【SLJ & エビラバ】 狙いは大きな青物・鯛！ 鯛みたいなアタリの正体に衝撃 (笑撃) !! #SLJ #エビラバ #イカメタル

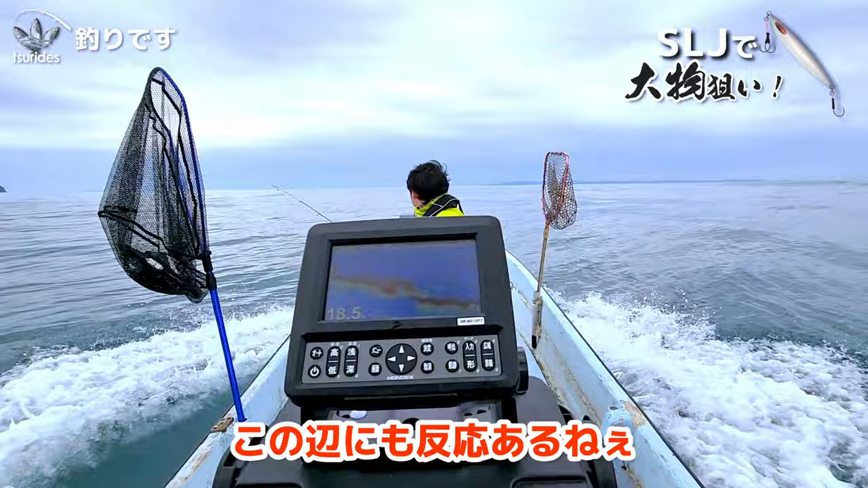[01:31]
この辺にも反応はあるね!はい!この辺に反応はあるっちゃ!おー!一番底!うん!いいよ!落として!はい!